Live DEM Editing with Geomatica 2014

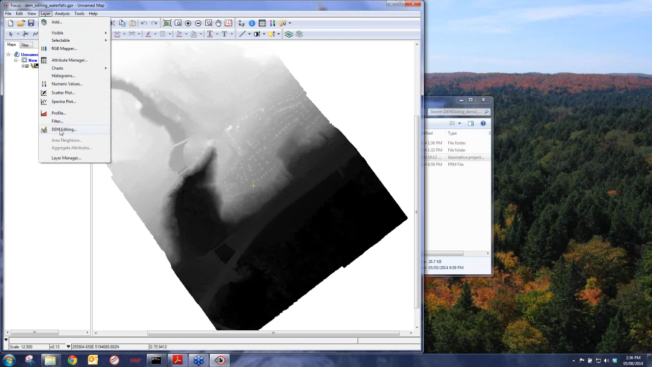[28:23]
So once again, we'll just load the DEM. This is exactly as what was extracted with exception of the edits we've made from OrthoEngine. We go to DEM editing. As I've already mentioned, you're going to get the pseudo color, dynamic pseudo color output. So we can see the amount of detail in this DSM. It's a very, very beautiful looking DSM as we look into this region. We can also just take a look to see at the features that it's describing in terms of the true imagery or true color composite. And now what we need to do is we want to edit this region.
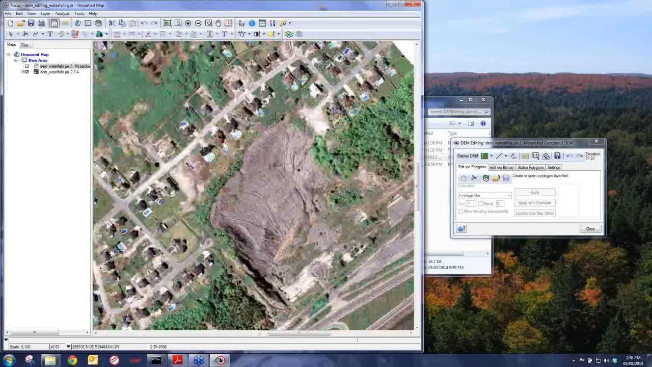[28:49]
So there's some very steep and complex terrain in this area that our two settings for the terrain filter may not be able to handle.
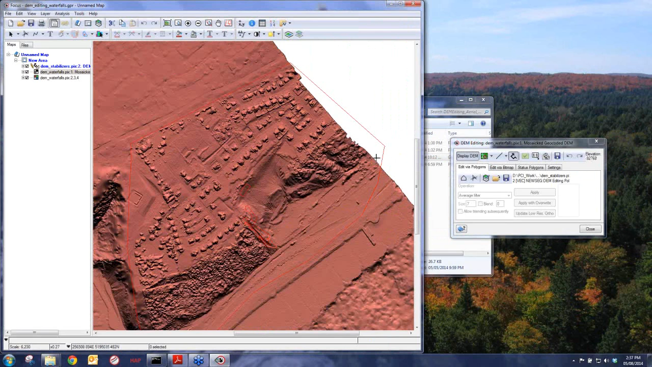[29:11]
So I've loaded a polygon that I previously generated. And the concept I'm going to show you here today is a concept known as stabilizing areas that otherwise might be filtered out. So what we're going to do is we're going to work on this area here. We're going to just finalize this region here and remove all the surface features. But there's some areas within this complex terrain that might get removed as well. So the same concept is true.
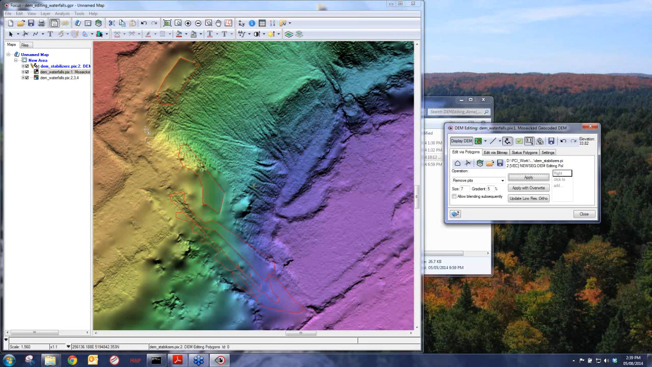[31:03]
But the point that I'm trying to make here is that in certain types of complex terrain, no matter how you set your terrain filter, you're going to remove surface features that you don't want to remove. And then when you validate it with your live DEM editor, you can see that you've introduced error. So now this is where the stabilizers come in. So if I undo the edits that I made, and then I redo it, but this time I'm just going to go to apply so that it now takes into consideration these stabilizers.
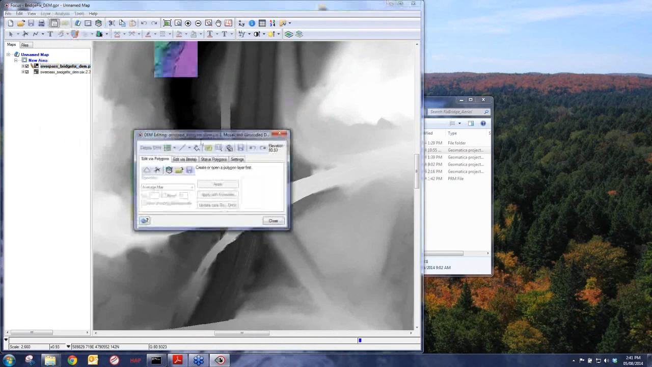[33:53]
Now, for the sake of our demonstration, I've already pre-drawn the polygons. But you would have to draw these polygons if you're working on a new area.
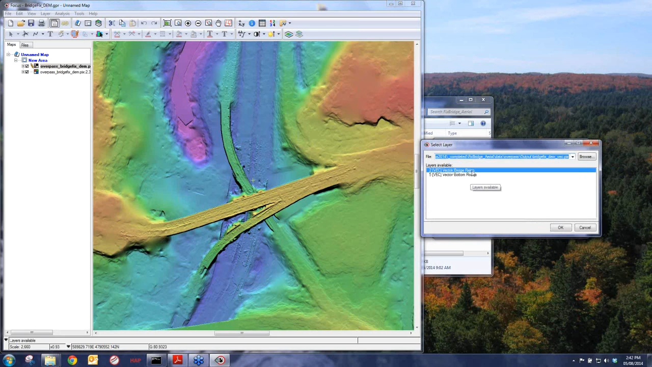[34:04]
And the first ones I have is just polygons that outline the bridge itself. So what we want to do is we want to repair this bridge, number one, smoothing it out. We want to fix errors like this. And if there's, we have nice tools as well for fixing if there's like large gaps, which is often the case. We have tools for fixing those as well. And then finally, once we have that, we want to remove or fix, or edit rather, the area under the bridge.
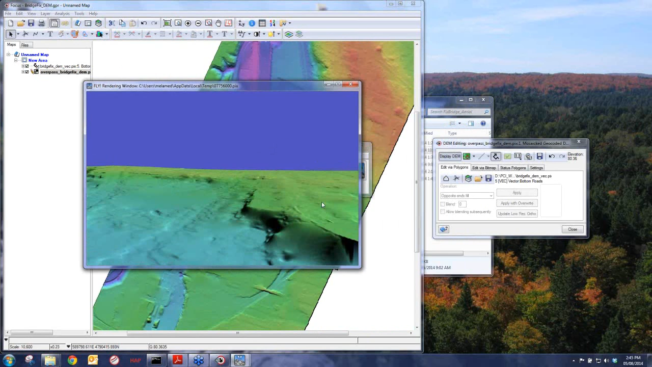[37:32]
And what's a cool concept is if you remove the mosaic and you click on the Fly button, you can now just take a look at your digital elevation model without the overlapping mosaic, which sometimes can help you sort of see how your features will look. So we can see these ramps, and we can see exactly how they are going to appear. Now, obviously, it doesn't provide the information under it. So this will allow us to see if we have any other errors and make sure that our ramps are correctly digitized. Or our bridges as well.
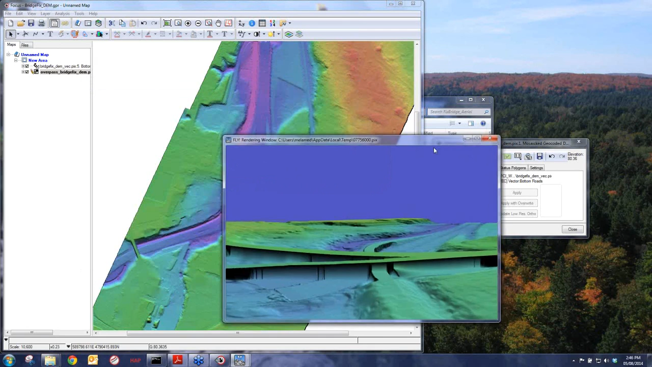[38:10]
So it's just another nice little technique. Now, the thing with bridges is a little bit different than other areas. So anyone who's worked with aerial imagery will know that even though you have a nice accurate bridge,
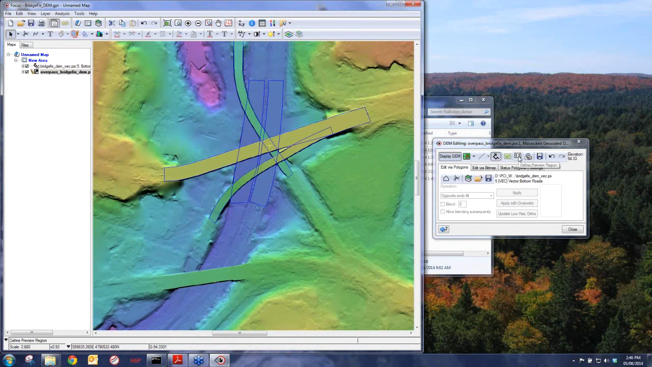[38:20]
you can still have some problems in terms of the actual mosaic or ortho that's generated. So in terms of validating the accuracy of your bridge, what you want to look at is make sure that pixels are not moving within the lines of the bridge. So what you get here sometimes is these reproduction or basically this duplication of pixels in these areas known as occluded zones. So basically when we ortho-rectify the bridge,
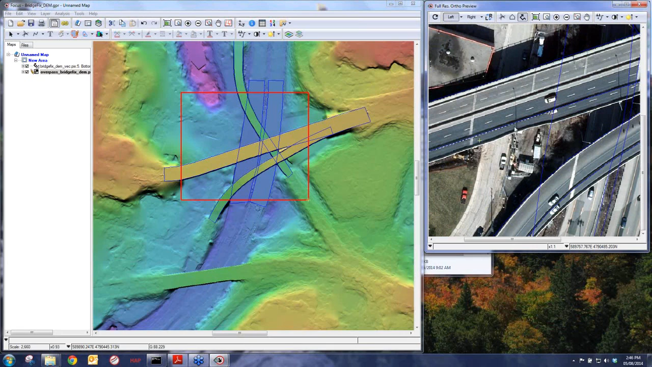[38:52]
it brings the bridge over here, but then there's no ground information due to the viewing angle. So it duplicates this. And this we're going to fix in the next step during the mosaicing stage using our other new tool called the Smart Geofill. But in terms of validating accuracy, all we want to do is make sure that within our lines, that the bridges themselves are stable. And then we know that we have accurate bridges. The fact that we have problems in terms of these outer pieces, well that gets fixed, that gets repaired in the mosaicing stage.
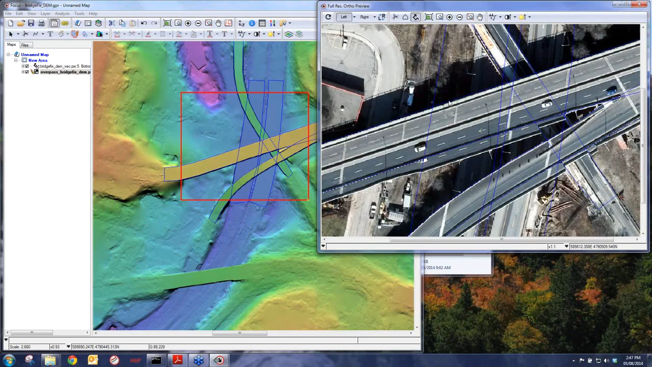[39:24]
And we're going to show that right now.